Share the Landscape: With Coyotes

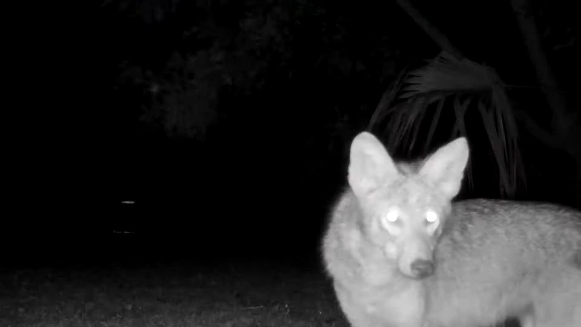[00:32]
Identifying features of the coyote include pointed ears, a narrow muzzle, and a bushy tail.
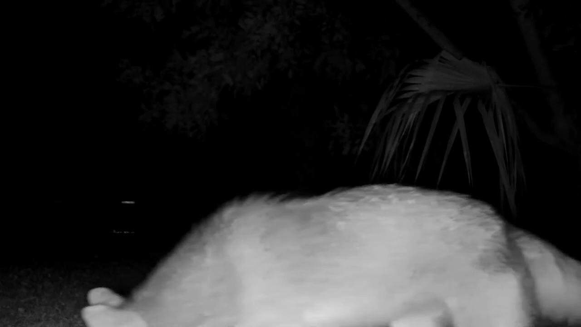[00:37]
Coyotes are habitat generalists and use all